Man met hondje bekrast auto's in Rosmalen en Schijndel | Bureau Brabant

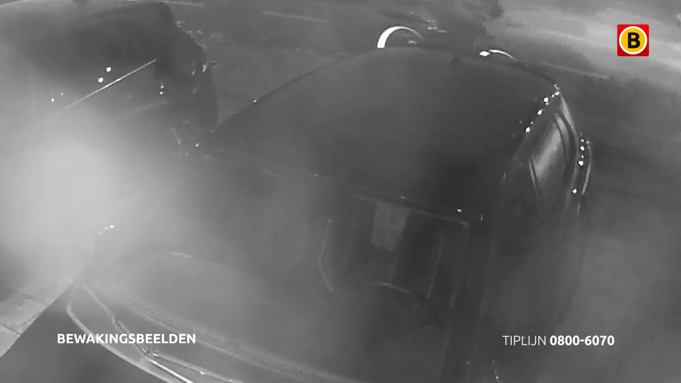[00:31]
Want de man komt hier aan fietsen met een zwarte bak achter op zijn fiets. En in die bak zit iets dat lijkt op een hondje. Of misschien is het een rugzak. Het is niet heel duidelijk te zien, maar misschien kunt u er meer over zeggen.
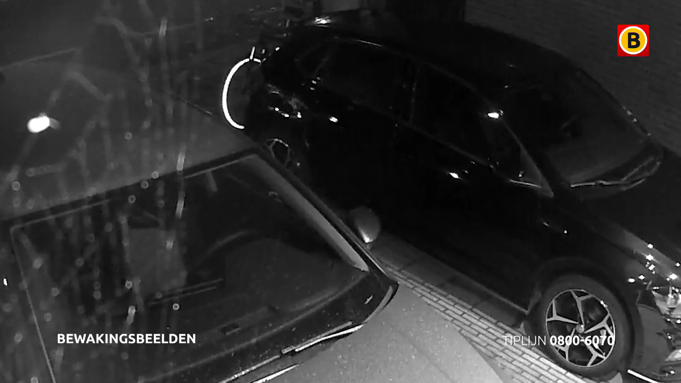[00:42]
Het is op zijn minst opmerkelijk en kan iemand zeker iets zeggen over wie dit zou kunnen zijn.
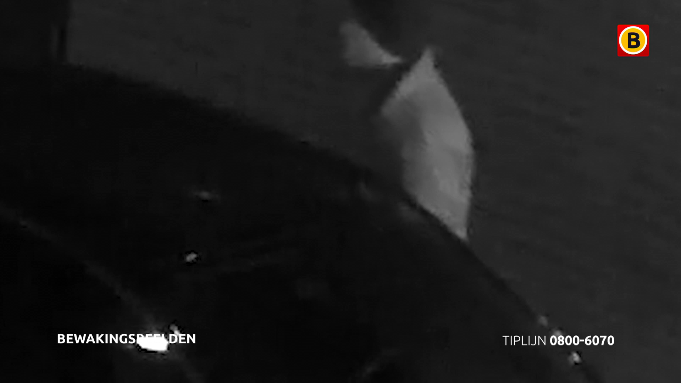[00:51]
Dit gebeurt in Rosmalen op donderdag 2 december rond de klok van 7 uur avonds. Een diepe kras blijkt er later in de zijkant van de auto van het slachtoffer te zitten.
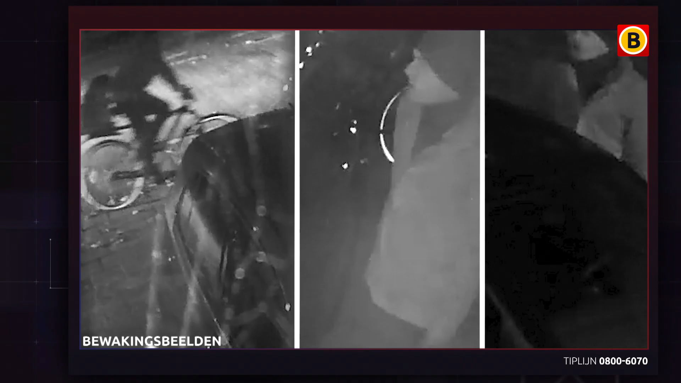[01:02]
De dader is een lange man van zo'n 1,95 meter. Een dag eerder is de man ook op beeld te zien. Maar nu in Schijndel. Ook daarvan kunnen we beelden laten zien.
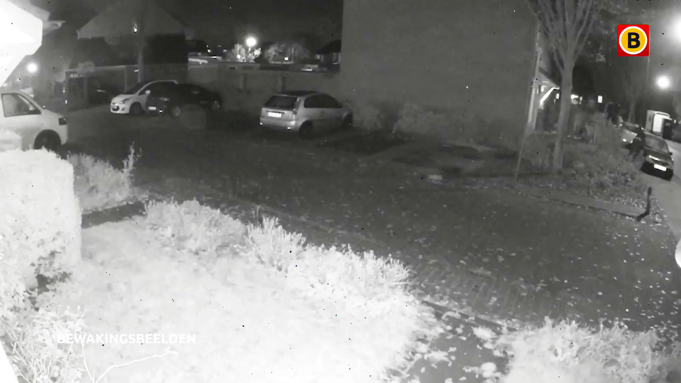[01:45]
Hier is de fiets wat beter te zien. Beide banden hebben een reflecterende strip. En achterop de fiets lijkt ook nu een bakje of iets dergelijks te zitten.
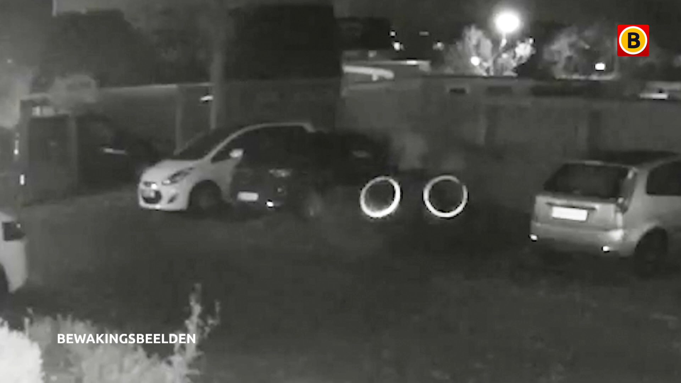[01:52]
De man op de fiets draagt een donkere broek en een opvallend lichter, egaalgekleurde jas met capuchon. Hij draagt lichtkleurige schoenen onder de donkere broek. En ook nu is het een auto die het moet ontgelden. Eén kant wordt bekrast met iets scherps. Een kras lijkt niet meteen veel, maar de schade is groot. Wij verdenken deze man van nog veel meer van dit soort vernielingen. Misschien zijn er ook wel meer beelden die ons kunnen helpen bij het vinden van deze man.
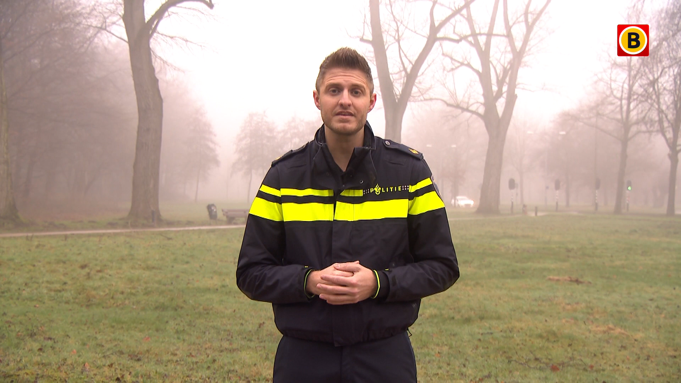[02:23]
Heeft u beelden? Deel die dan met ons. Een notoren vernieler in de regio Rosmalen, Schijndel en Sint-Michels-Gestel.
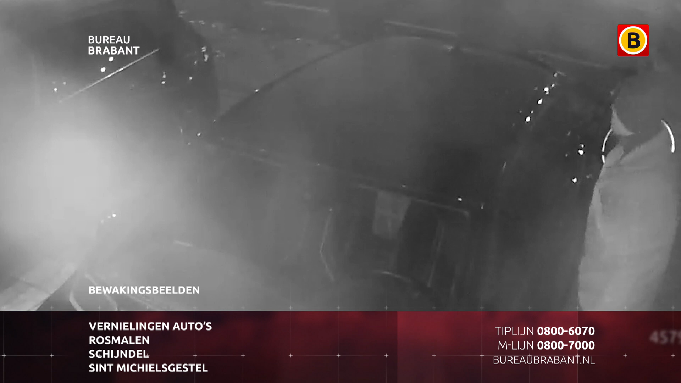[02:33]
Op meerdere momenten is hij vastgelegd. En dit is opmerkelijk. Hij heeft een bakje achter op zijn fiets met iets dat lijkt op een hondje.
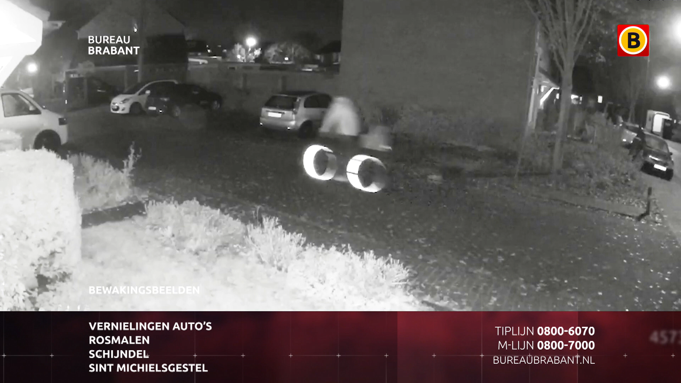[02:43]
Maar het zou ook een rugzak kunnen zijn. Hopelijk zegt het iemand iets. Als dat zo is, laat het dan weten.